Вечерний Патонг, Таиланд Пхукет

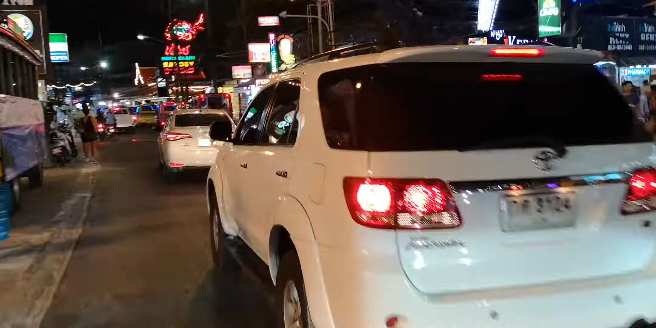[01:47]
Хорошо вылезли, видно, да, мам? Да, видно.
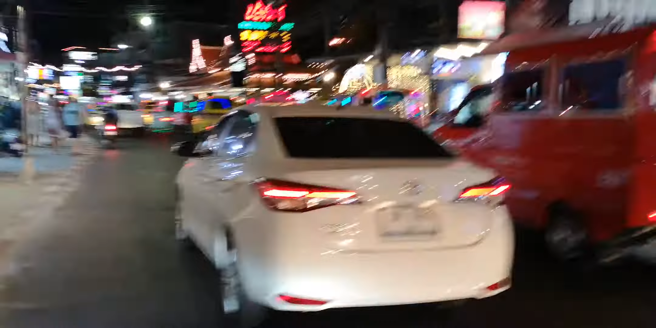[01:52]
Посмотрите, сколько тук-туков. Тут полно. Да. Они очень дорогие, конечно. Не, они не дорогие. Знаешь почему? То есть смотри, сколько там можно народом здесь. Шестерых. А на шестерых что там?
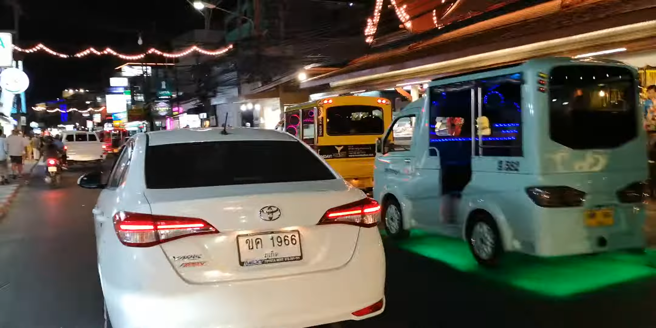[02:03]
300-400 бат ему заплатить за поездку. Ну это да, наверное. Так что не особо дорого получается. Если одному на тук-туке, да, лучше взять мототакси, оно будет сильно дешевле. Вот такой вот вечерний трафик. Хочу вот этого обойти, он прижимается, прижимается.
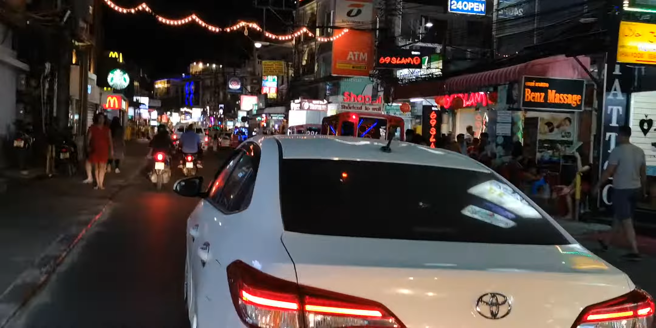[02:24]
Ну ладно, пускай проедет, что тут уж не знаешь. Слишком медленно. Потом за рулем. Может, он еще 200 где остановиться?